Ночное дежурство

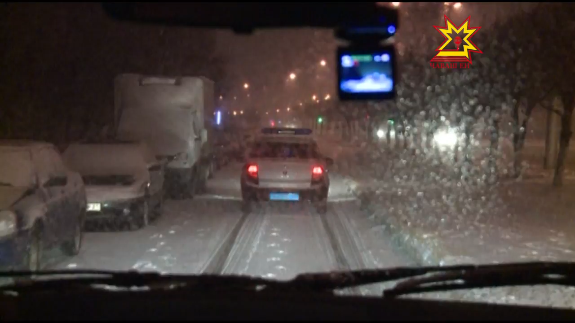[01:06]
Ровно в 22.00 журналисты вместе с сотрудниками полиции выехали на патрулирование.